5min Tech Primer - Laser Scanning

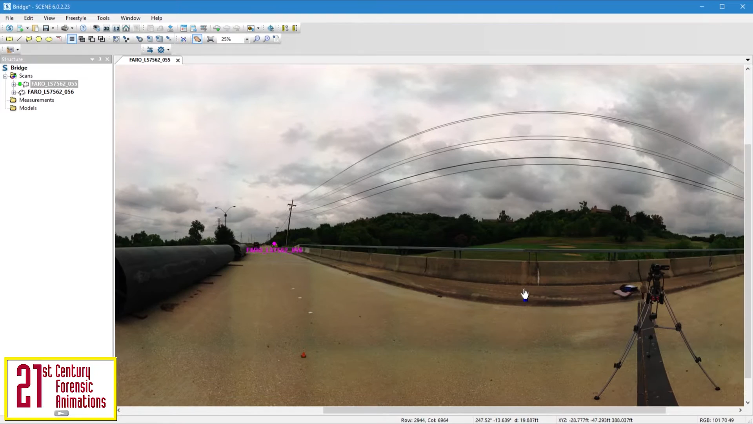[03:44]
We can zoom in or out, and also measure objects.
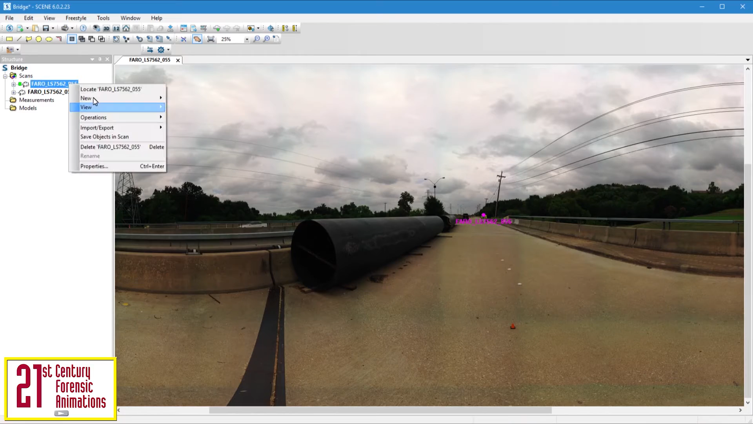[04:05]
This view shows the point cloud in its entirety. We can take a look around just like we did in the previous planar view, but since this is a 3D view, we can change our viewpoint and fly around the scene.
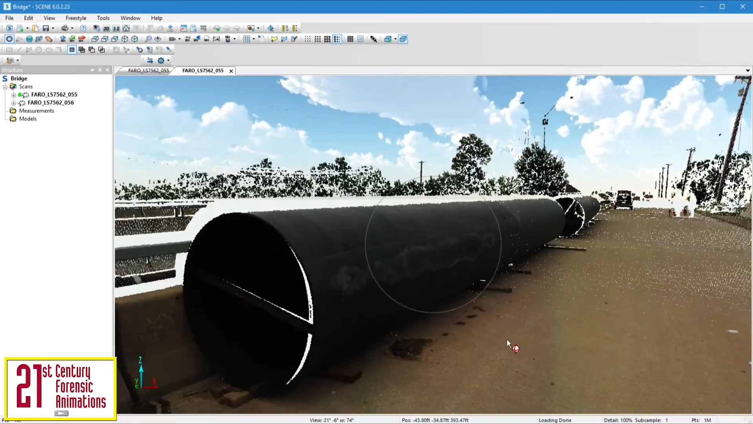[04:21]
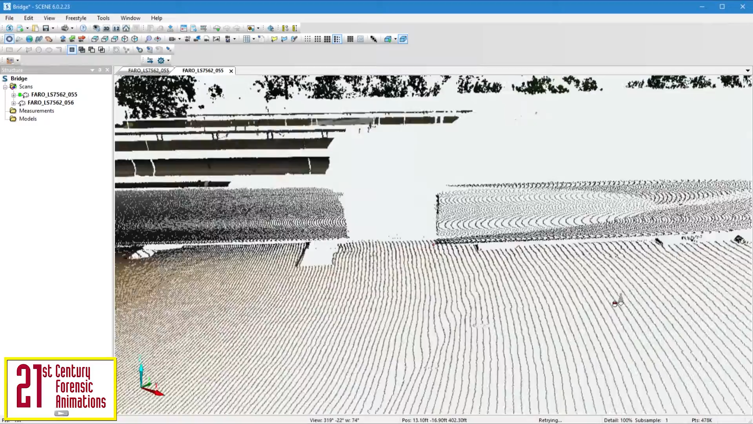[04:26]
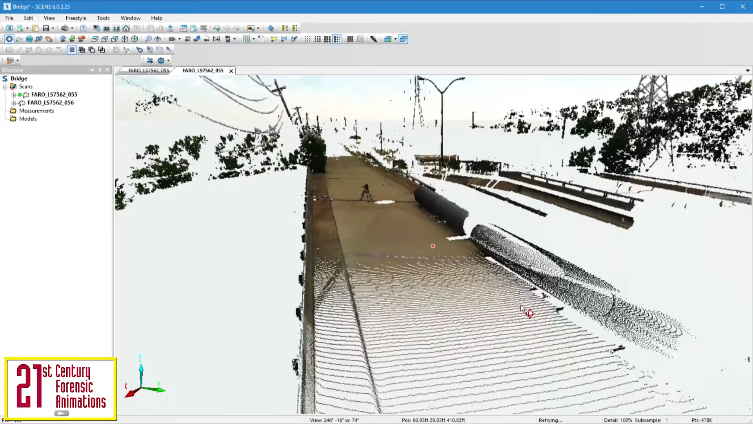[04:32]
Though the two point clouds are loaded, they're not linked.
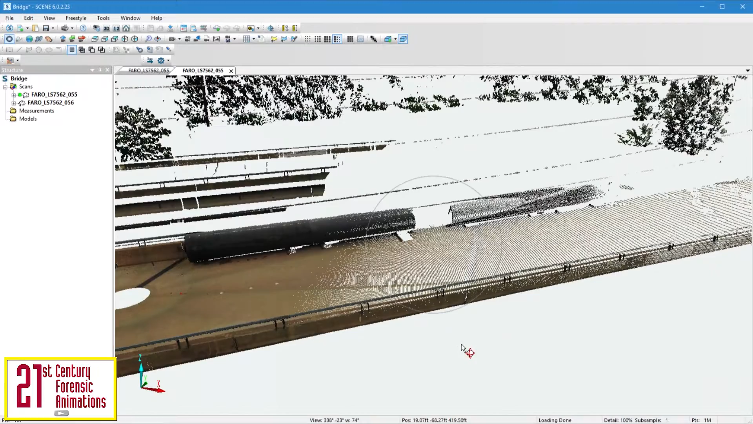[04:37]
Let's tie these two scans together, or register them, so that we have one combined point cloud containing both scans.
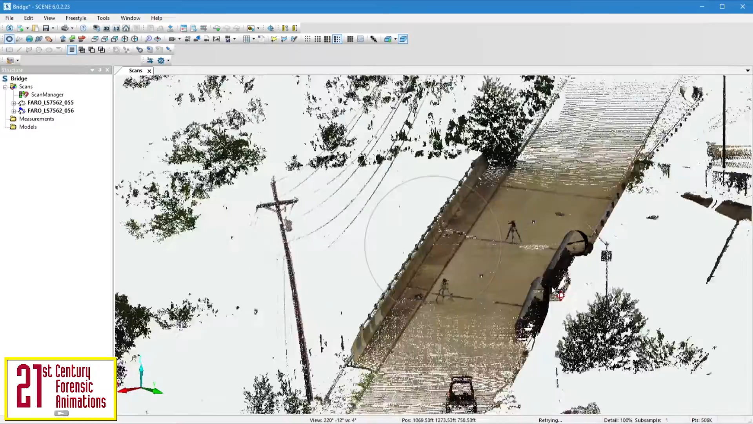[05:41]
There are two icons that indicate this that look like the scanner.
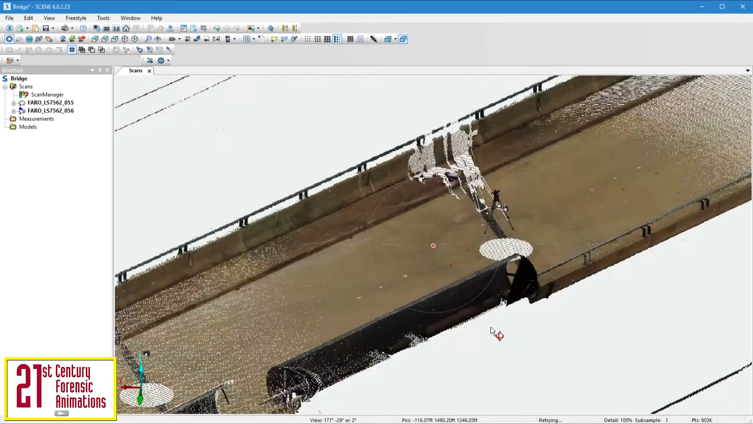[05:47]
One right here, and the other right here.
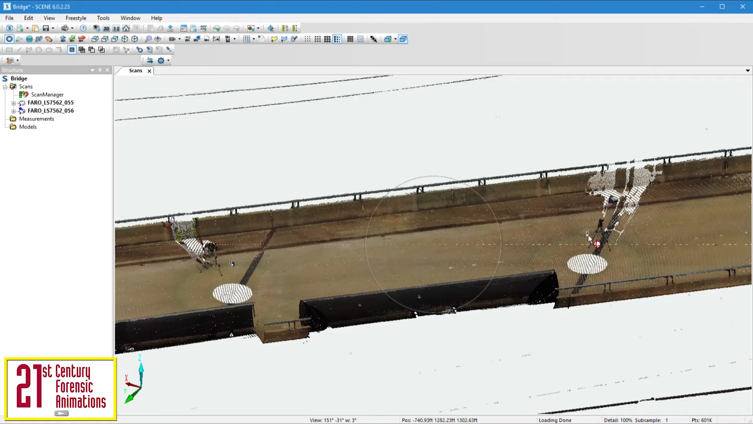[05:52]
We can rotate around the scene, fly through it,
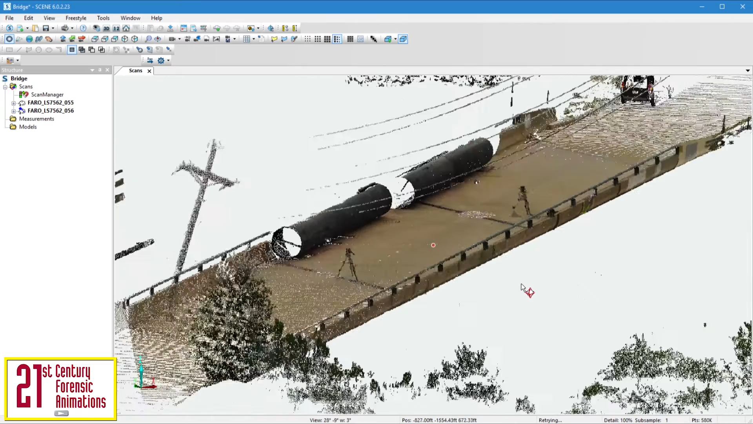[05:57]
and even view the point cloud from an orthographic view.
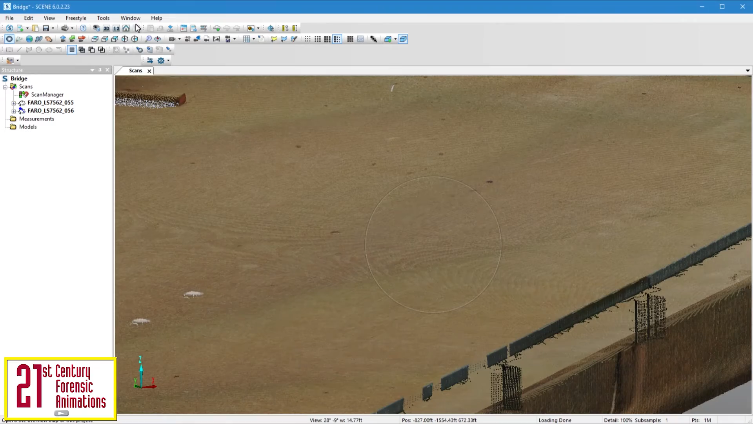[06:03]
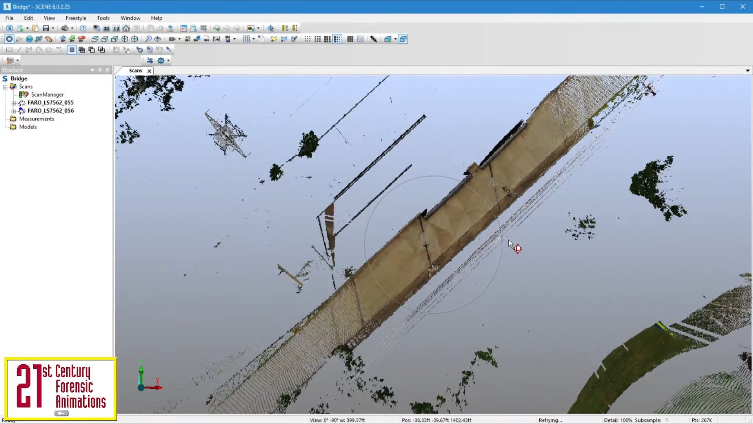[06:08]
This is the plan view, and let's switch back to perspective.
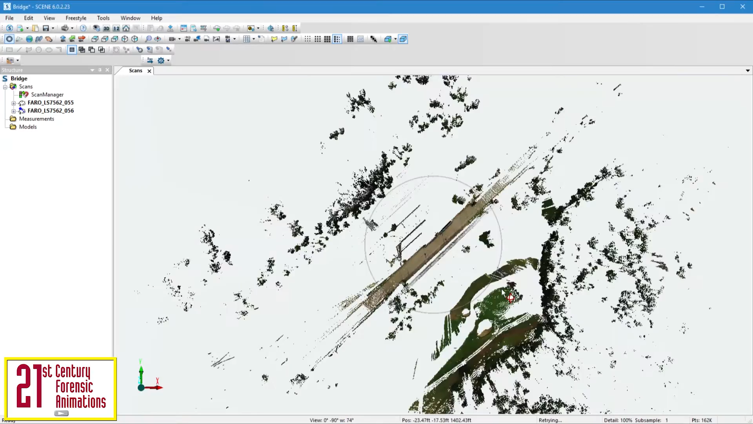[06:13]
Let's zoom in and locate the cone and quarter that Andre placed when we were at the scene.
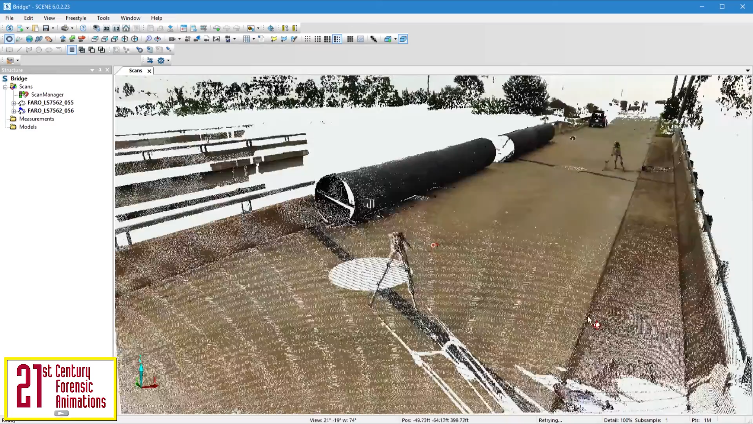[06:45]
The comprehensive nature of laser scanning allows us to capture every measurement we need, and every measurement we don't need.
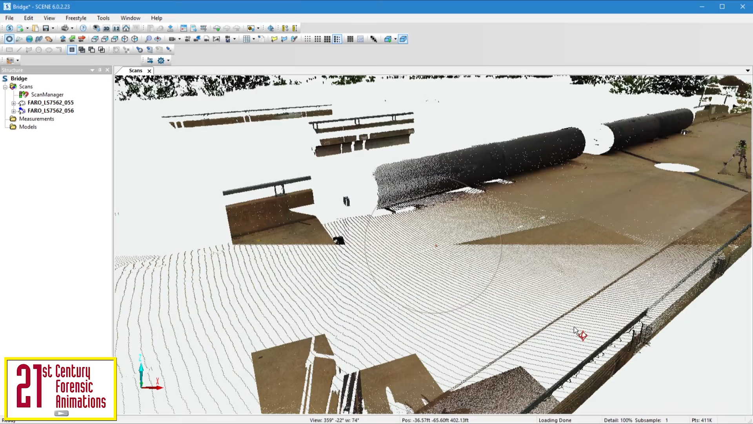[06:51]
This is extremely useful because often at the time of scanning your scene, you may not have a complete idea of what you need to measure.
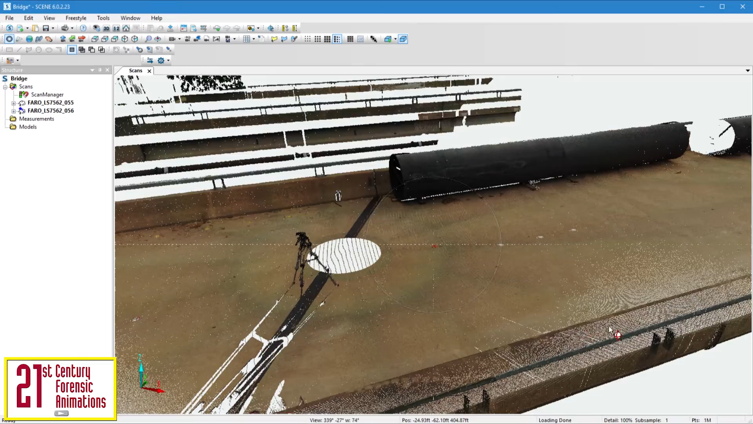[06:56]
Laser scanning allows us to capture an incident scene, record, and store it digitally forever.
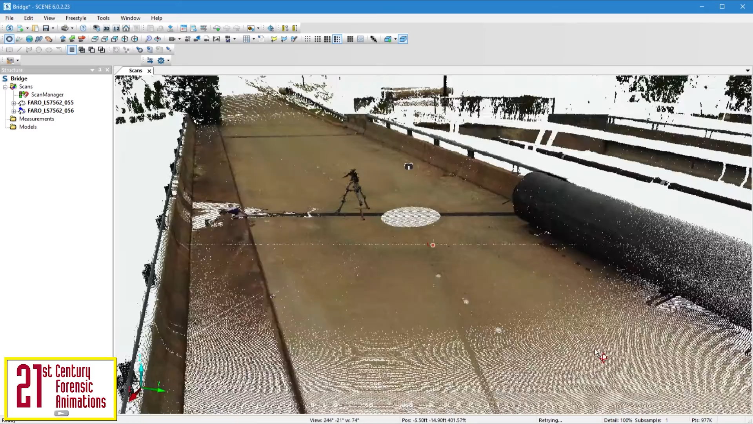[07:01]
This is the best manner to permanently document the physical evidence, which may not exist days or weeks later.
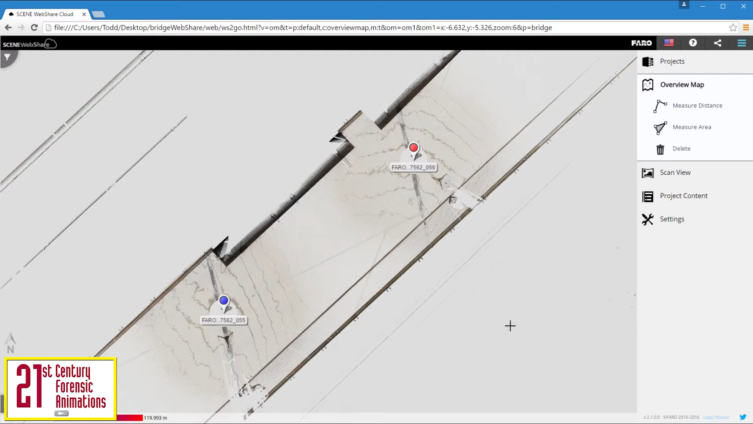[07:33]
and can identify the two scan locations recorded in the field. By hovering over them, we can see the extent that each scan covered.